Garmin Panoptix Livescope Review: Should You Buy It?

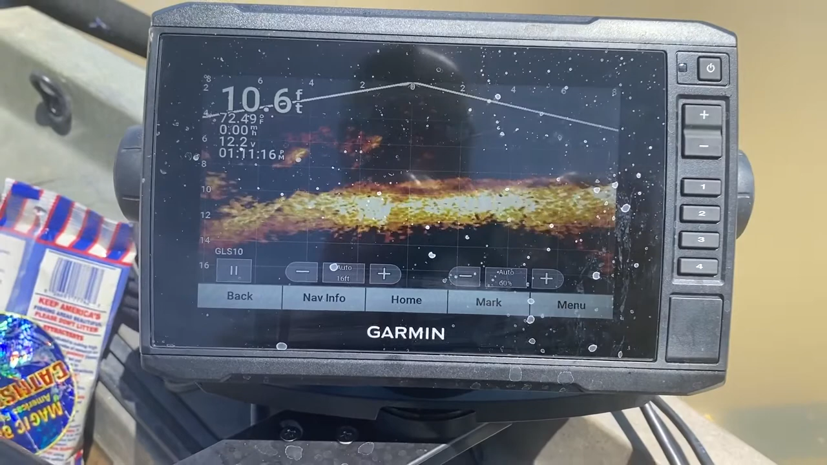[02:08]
On screen: depth 10.6 ft
tie on something else and figure out what they are interested in.
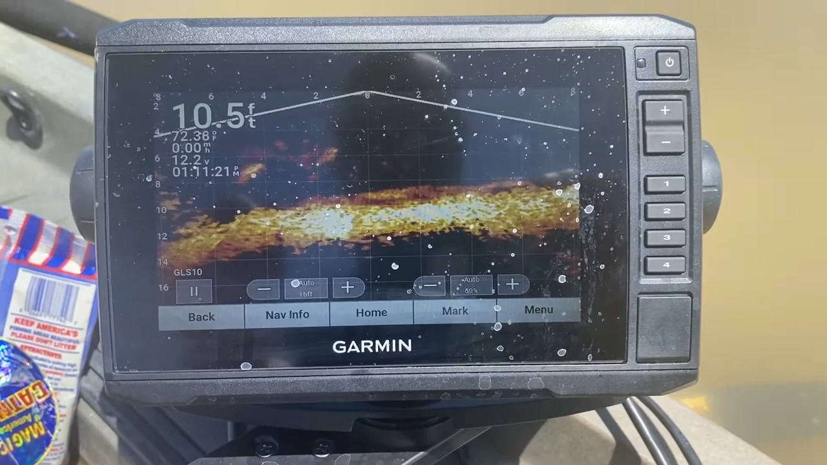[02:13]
On screen: depth 10.5 ft
You know, you can drive up to a spot, turn it on, scan it, see if there's any fish there at all and if there's not, go on to the next one.
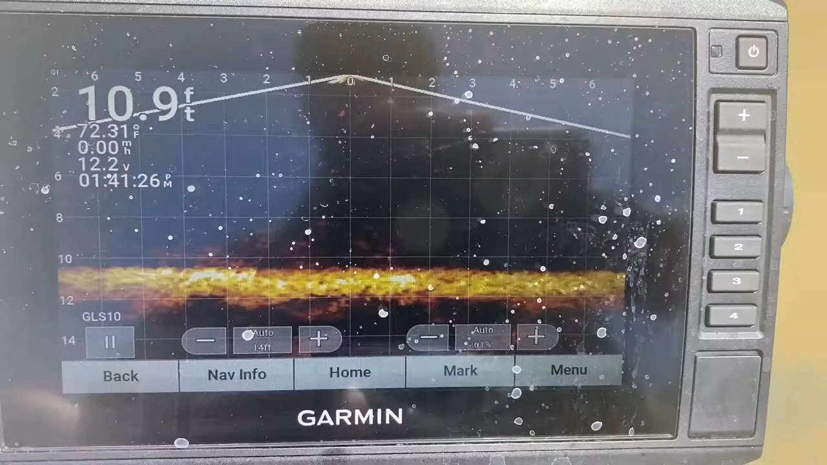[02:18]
On screen: depth 10.9 ft, water 72.31°F
If there is, see if they're interested. If they're not interested in biting, then move on to the next spot and scan it.
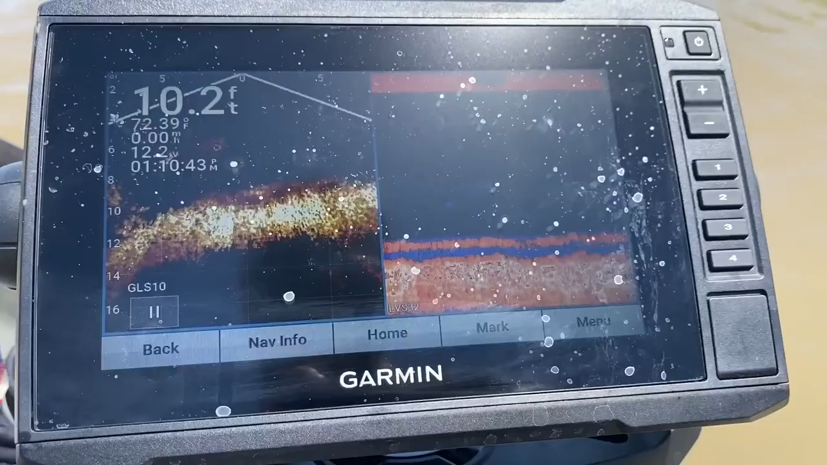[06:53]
On screen: depth 10.2 ft
Now, that I was able to run at the same time and it worked really well.